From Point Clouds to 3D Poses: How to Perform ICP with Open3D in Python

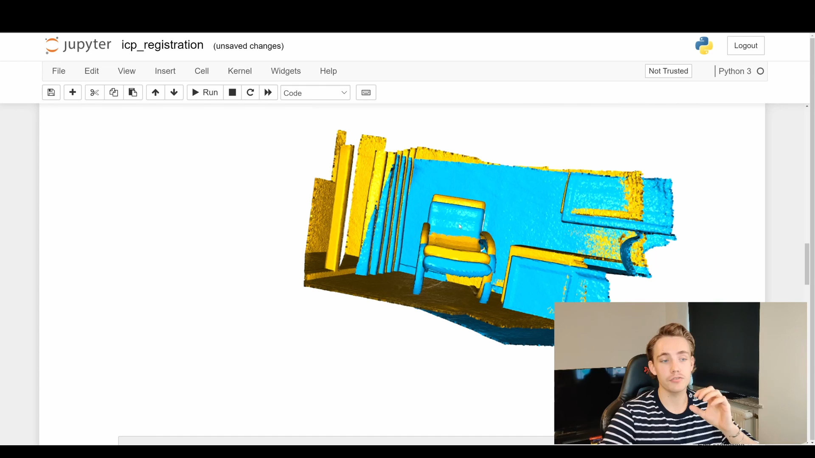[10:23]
for this point cloud that i just showed you up here we can see that this is not a good alignment alignment of the target and the source point cloud so now we're going to do point to point icp we won't really go into
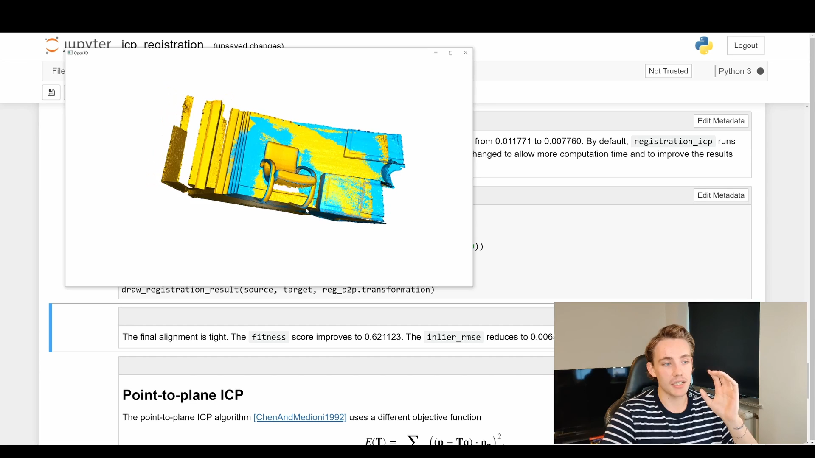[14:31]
at the bottom we can see like the background the wall here is also really perfectly aligned but the best results that we can see is actually here at the chair where we just see just
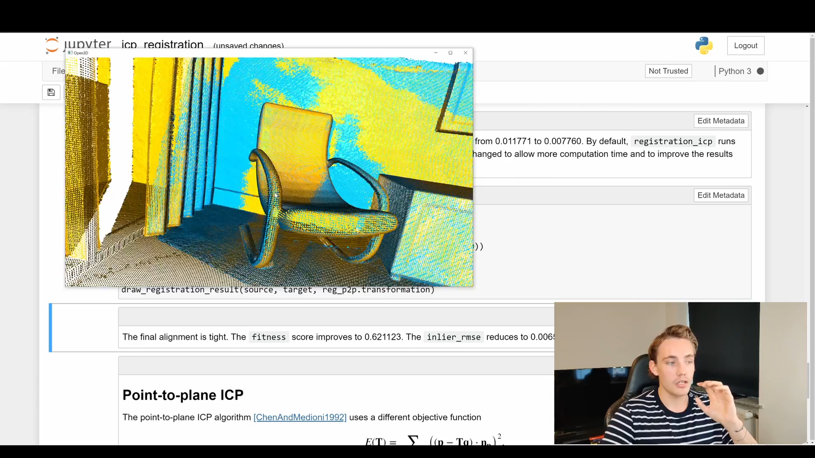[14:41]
it just switches between like blue and and red uh points here because these are actually just the same points as in the point cloud we don't have this rotation or like translation in the
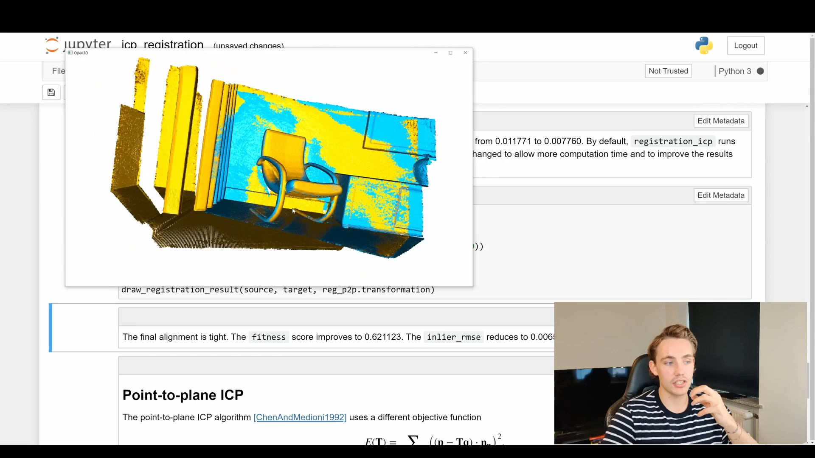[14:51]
chair anymore so this is actually like a really really really nice um really really nice alignment of these two point clouds where we can actually like use this to reconstruct uh
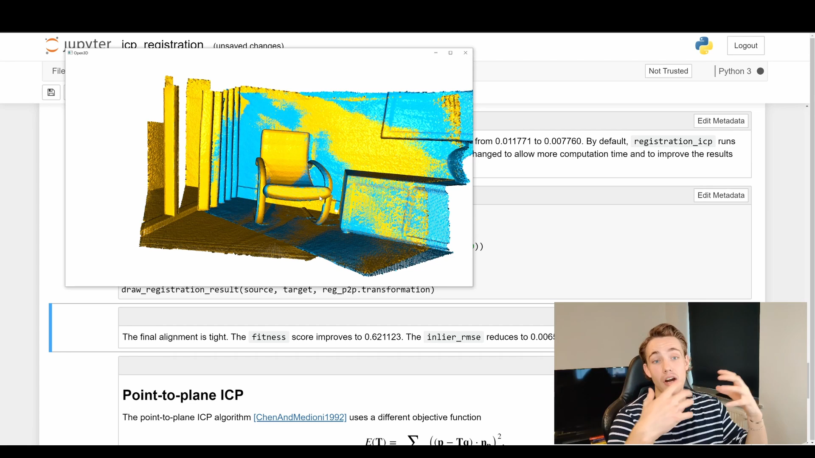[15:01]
environments whole environments as well if we just have correspondences in our in our point clouds when we're capturing it
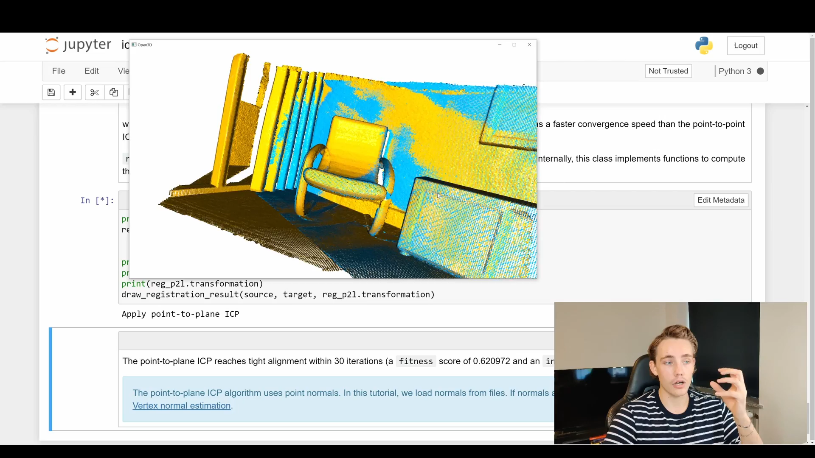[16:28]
are really nice aligned we have a really low error and also
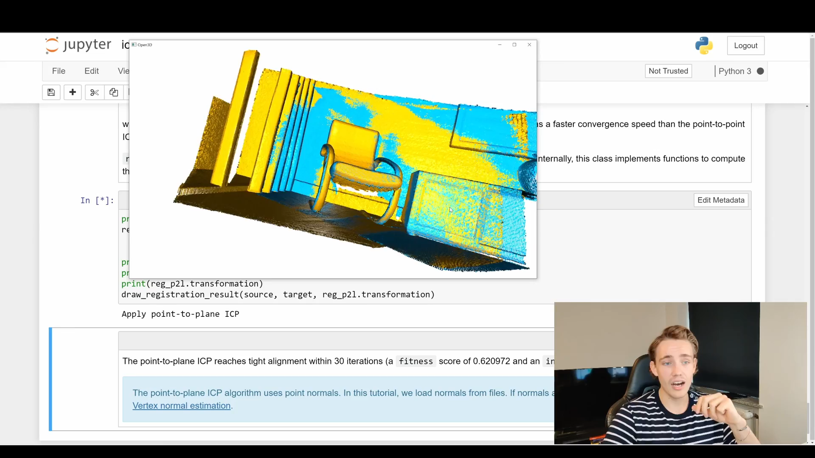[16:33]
a high fitness score and again we can just see here the background all the points in the point cloud for both the target and the source point cloud is really nicely